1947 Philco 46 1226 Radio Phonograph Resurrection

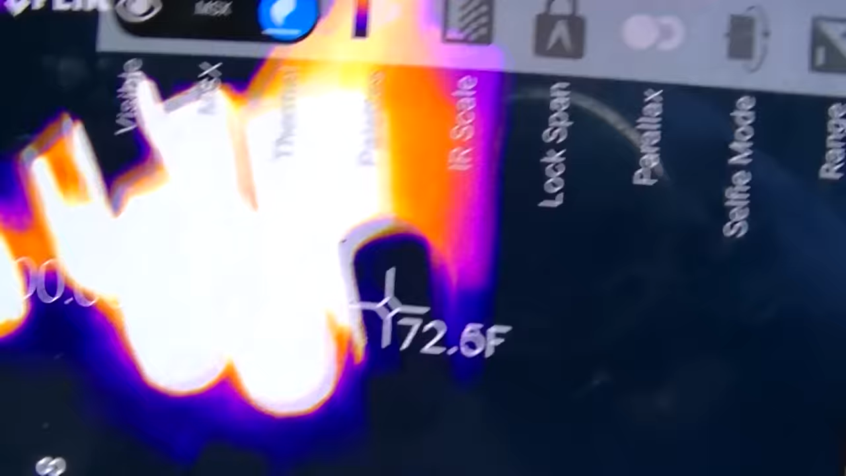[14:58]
But obviously we got the rectifier is cold.
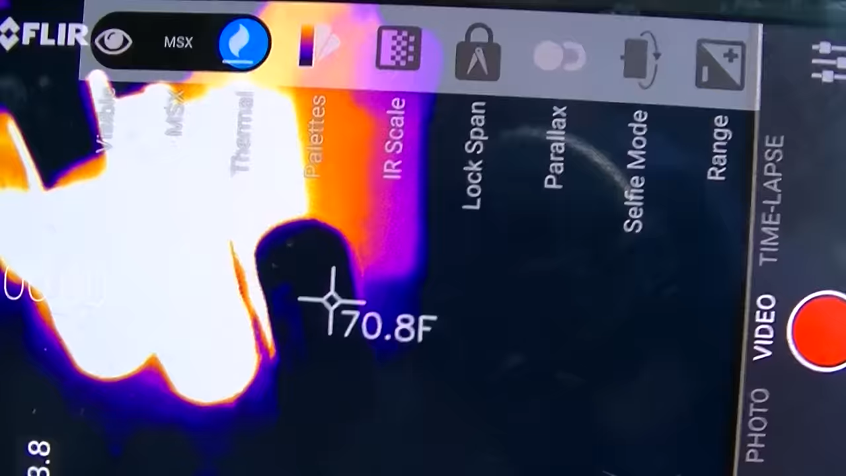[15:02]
On screen: spot 70.8°F
Those are warm.
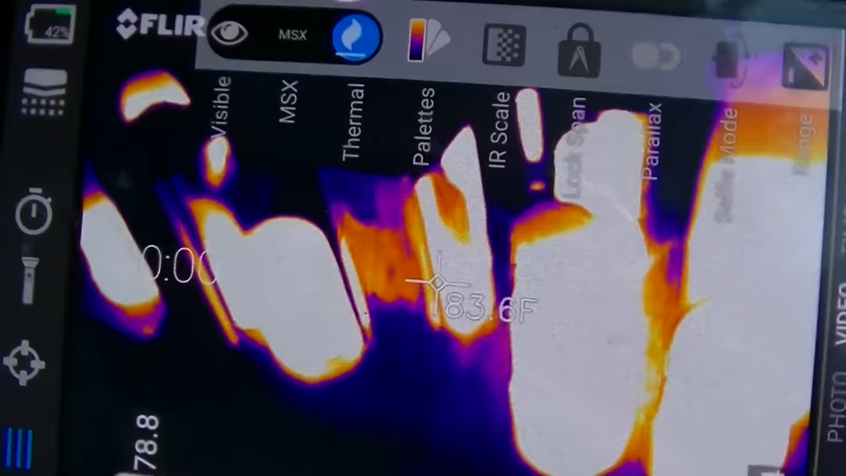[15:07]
All of these are warm.
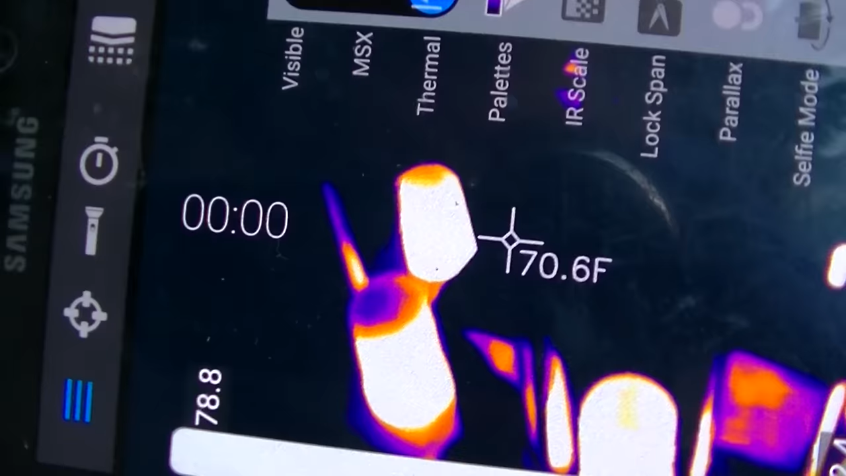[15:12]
On screen: spot 70.6°F
So, yeah, it looks like just the rectifier is cold.
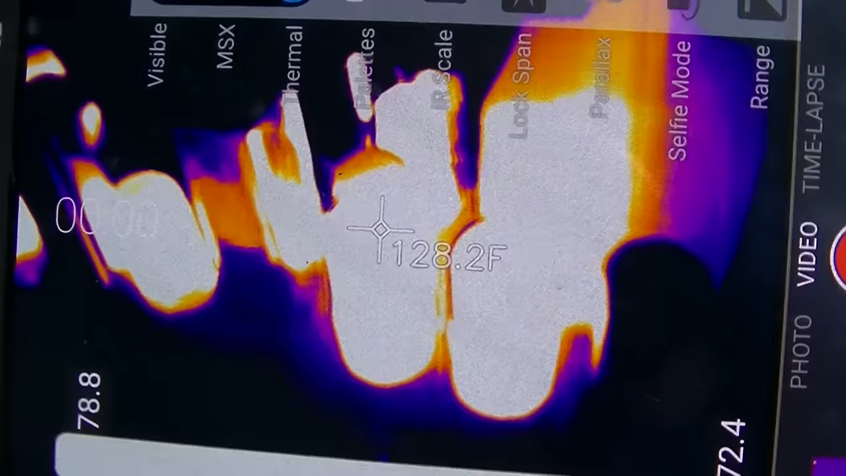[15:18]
On screen: spot 128.2°F
Of course, that's the rectifier right there.
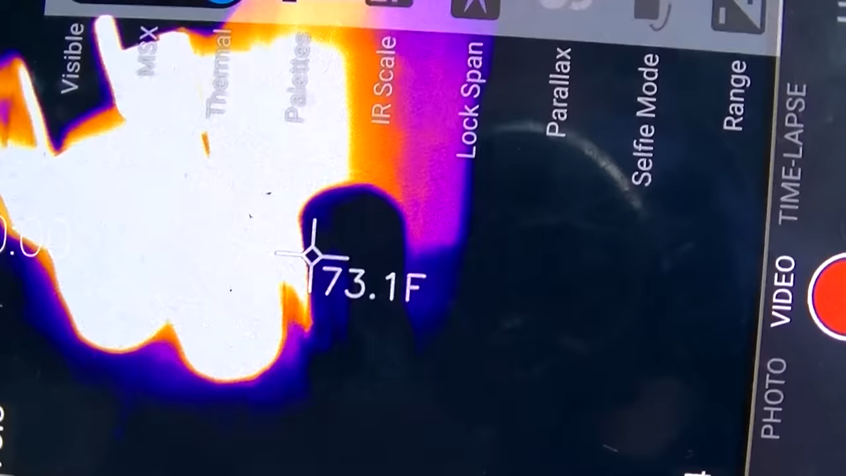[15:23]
On screen: spot 73.1°F
So a lot of times, these will act as a fuse,
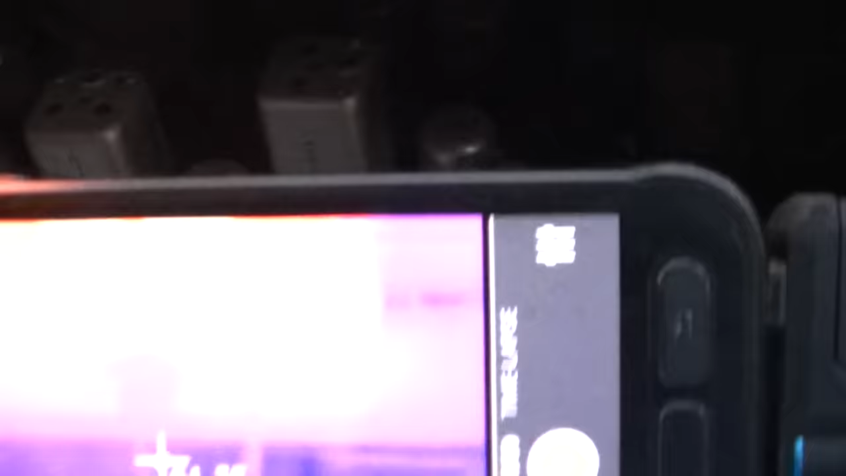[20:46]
6K6 on the right is definitely hotter,
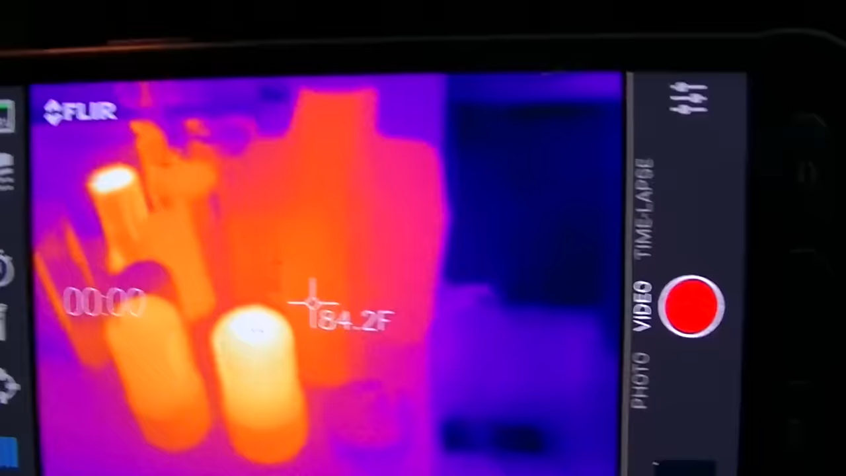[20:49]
On screen: spot 84.2°F
and then that capacitor right there, look at that,
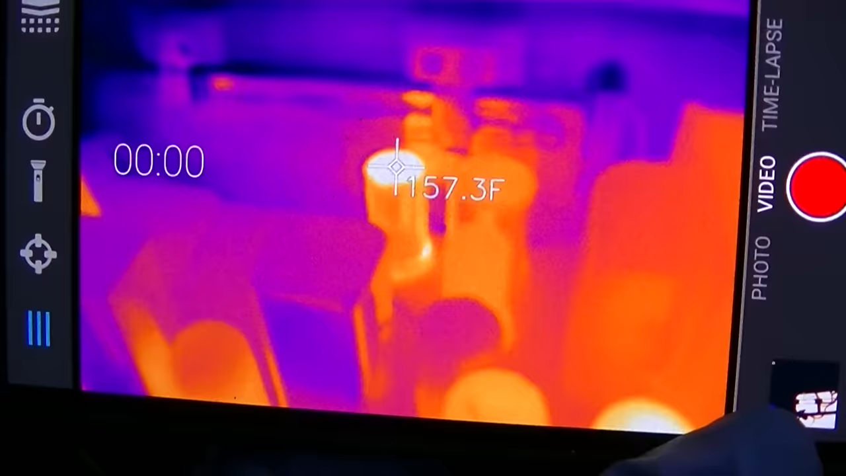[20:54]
On screen: spot 157.3°F
158 degrees. What is this tube? This tube is 128. This tube is 105. That's interesting. We got something going on there for sure.
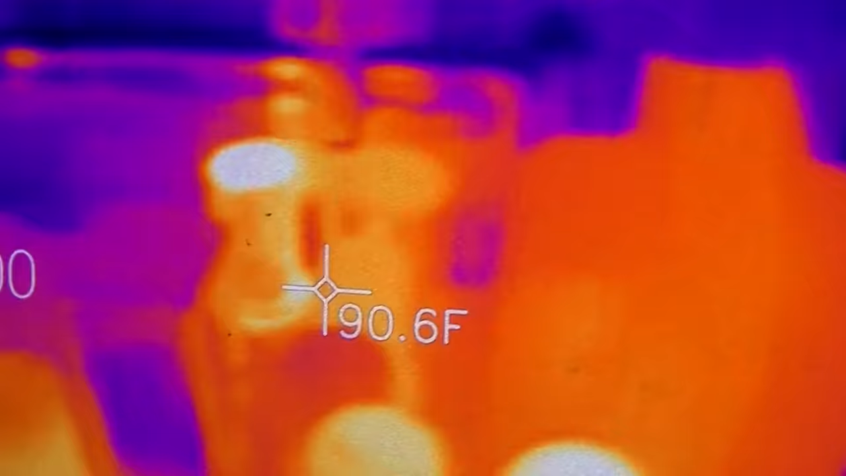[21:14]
On screen: spot 90.6°F
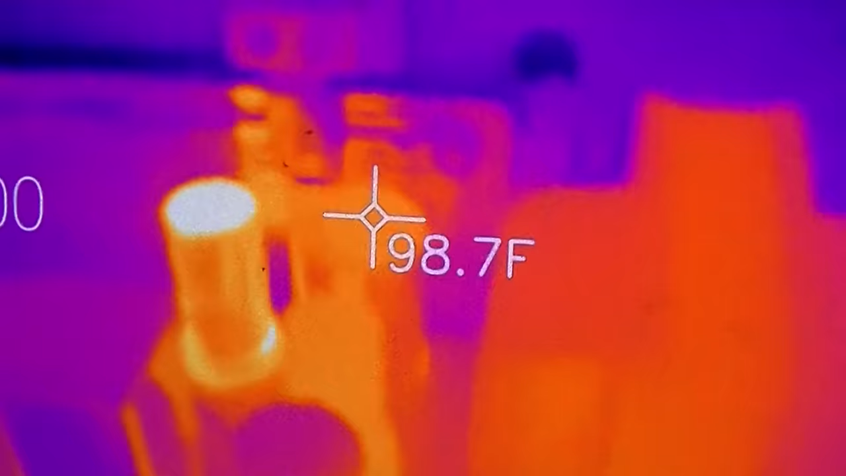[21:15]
On screen: spot 98.7°F
This other capacitor here, 98 degrees. Let's see, is the
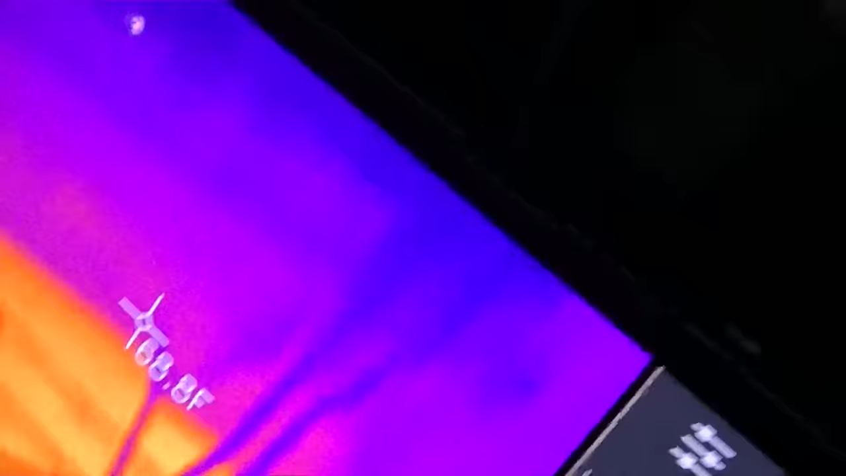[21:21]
field coil is not getting hot.
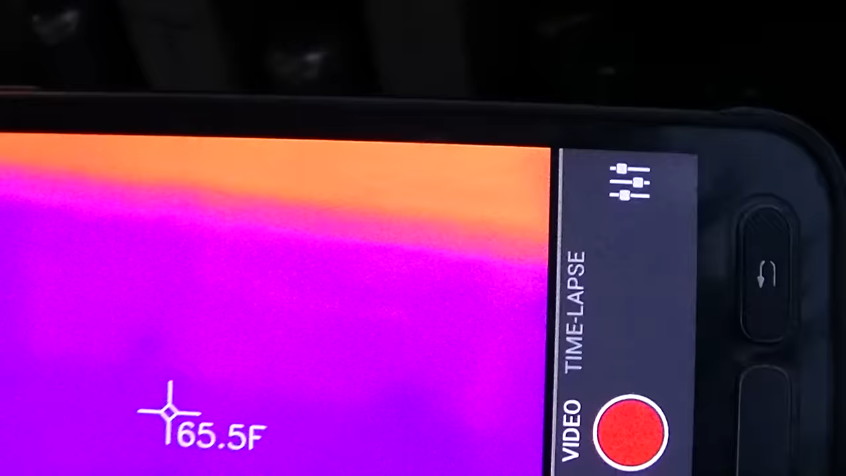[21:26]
On screen: spot 65.5°F
I guess I should be using the phone to record and not like doing it all cheesy like this.
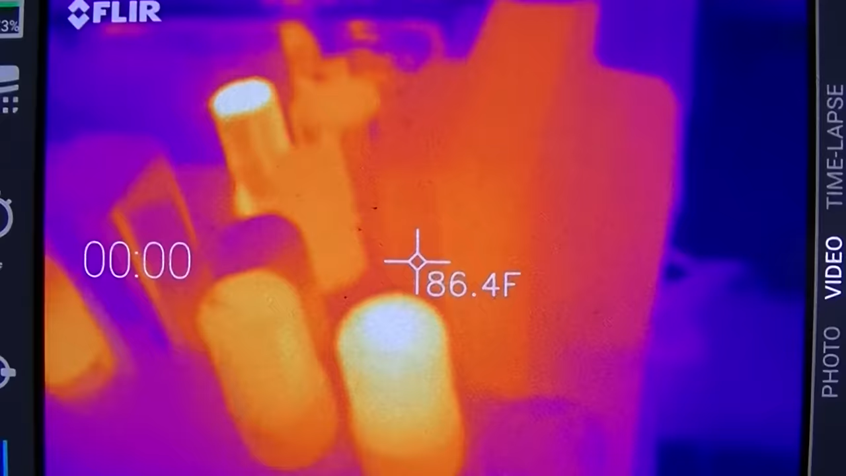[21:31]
On screen: spot 86.4°F
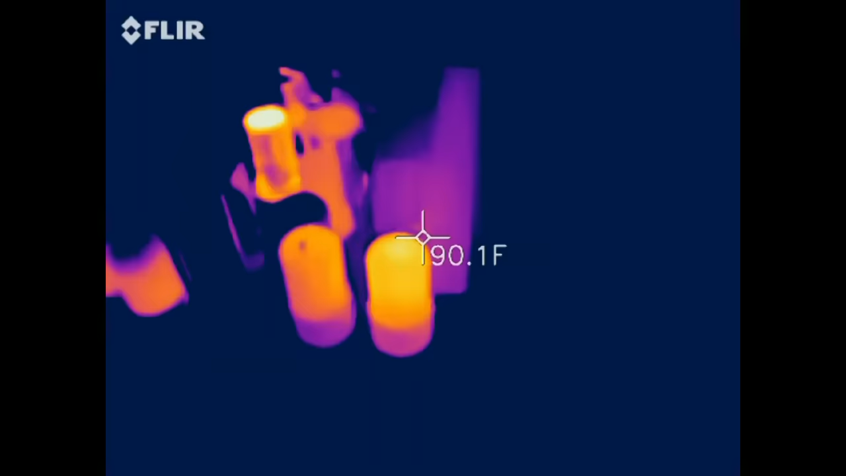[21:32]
On screen: spot 90.1°F
So this will give you an idea where the heat is.
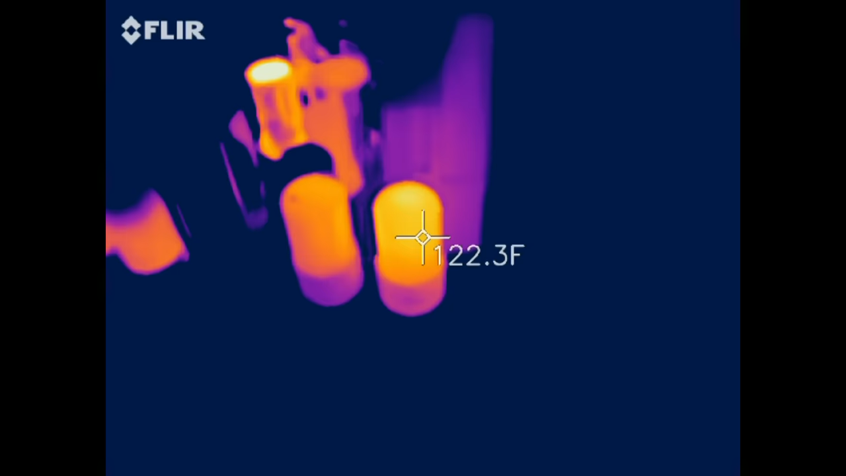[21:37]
On screen: spot 122.3°F
This tube is definitely hotter than this one, and that is correct.
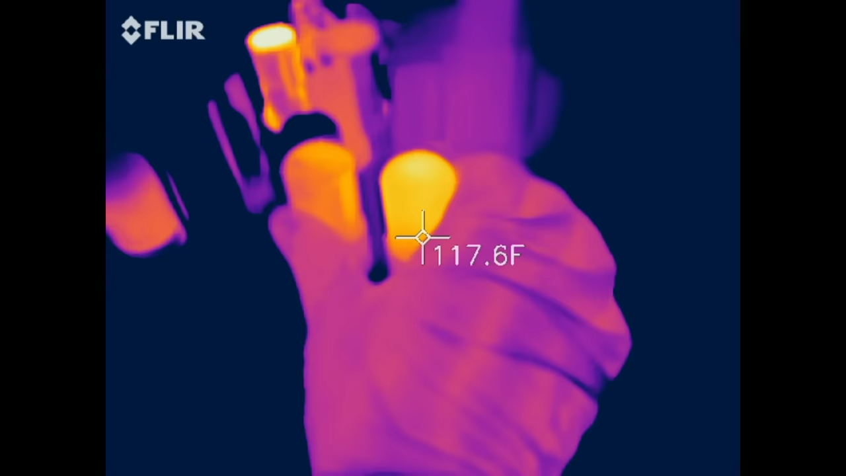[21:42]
On screen: spot 117.6°F
This one here is hotter than this one,
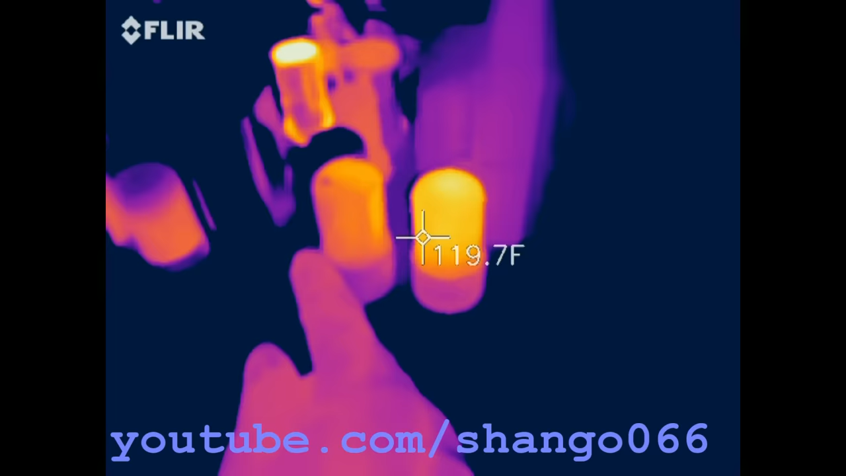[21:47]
and this capacitor back here is super hot.